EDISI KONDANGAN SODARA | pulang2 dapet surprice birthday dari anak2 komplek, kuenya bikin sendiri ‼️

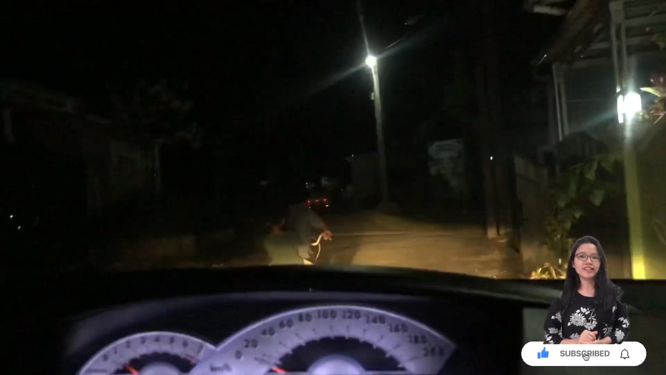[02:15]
Di suasana malam ya, ini aku masih di depan rumah ya teman-teman, tuh anak-anak. Oke, okay, kita berangkat dulu, let's go.
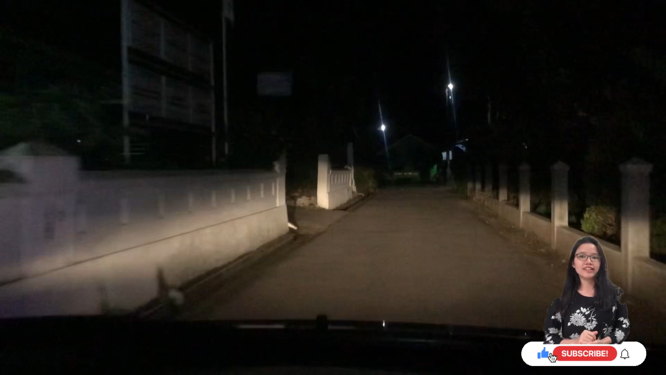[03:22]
Nah, kita sudah masuk ke perumahan ya teman-teman. Guys, ini ada rotinya.